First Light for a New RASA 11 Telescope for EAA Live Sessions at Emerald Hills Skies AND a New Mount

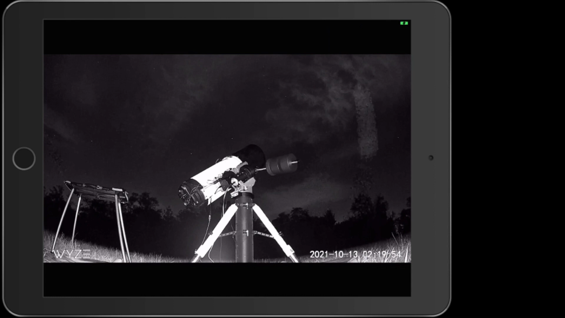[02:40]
You can see some of those cloud banks up in the sky. But I'll tell you what let's do. Let's go ahead over to Sky Safari and let's just go to something grand for first light.